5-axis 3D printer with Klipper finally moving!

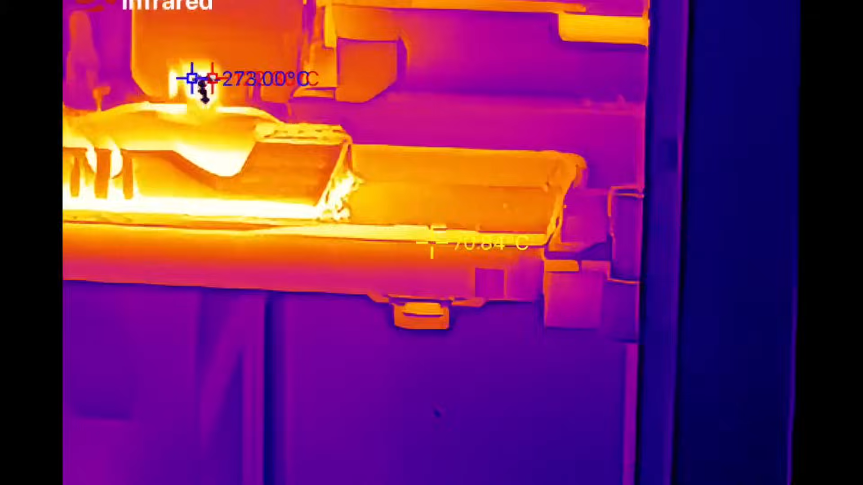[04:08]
I was looking into my Bambula printer and noticed that the stepper motors run around 70 degrees, so I will keep that in mind as a baseline.
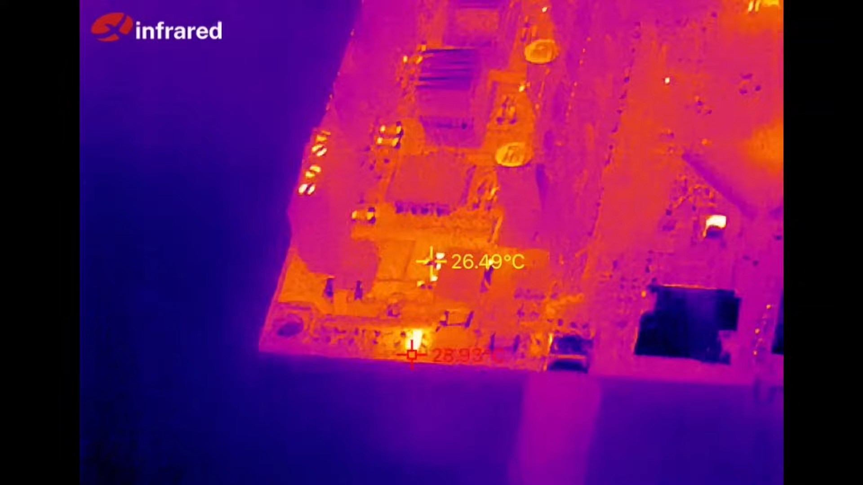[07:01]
On screen: spot 26.49°C
One more thing I tried was this new thermal camera I bought myself with the excuse of this project. It lets me visually check for any issue by looking for abnormally hot spots.
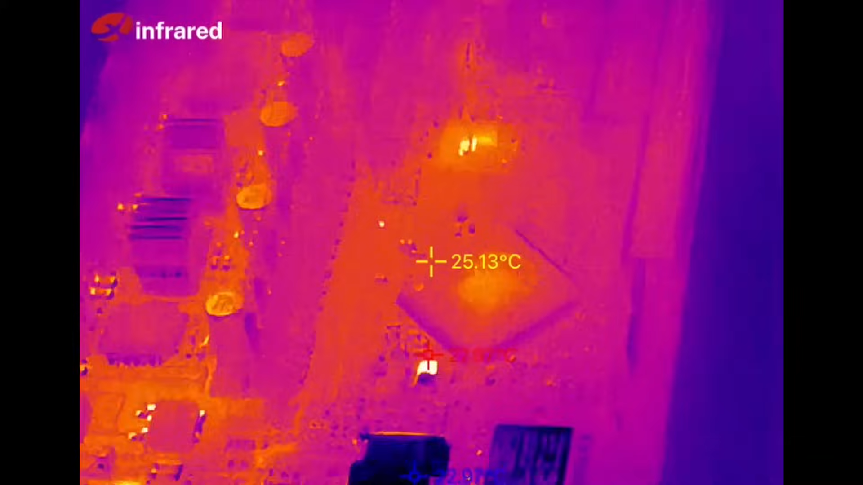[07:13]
On screen: spot 25.13°C
Unusually hot parts are good indicators of future problems. Right now, everything looks cool enough. Let's jump into the software and the firmware.